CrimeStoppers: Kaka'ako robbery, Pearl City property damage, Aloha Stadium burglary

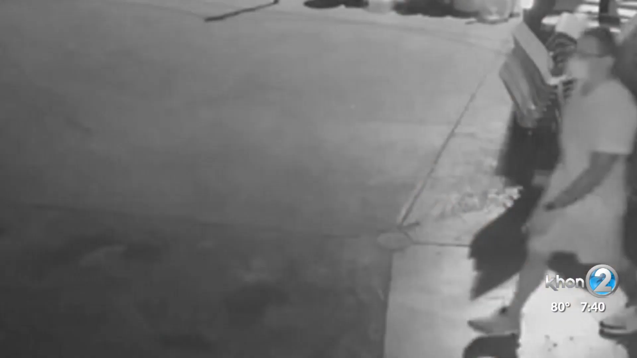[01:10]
This male was captured video surveillance stealing a golf cart from the Aloha Stadium.
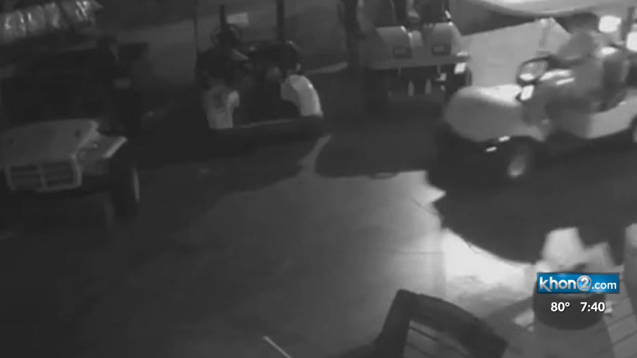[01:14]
The male is being described as an unknown Caucasian male with a fair complexion. He had a medium build, short hair. He had a sleeve tattoo on his left arm and a large tattoo on his left calf.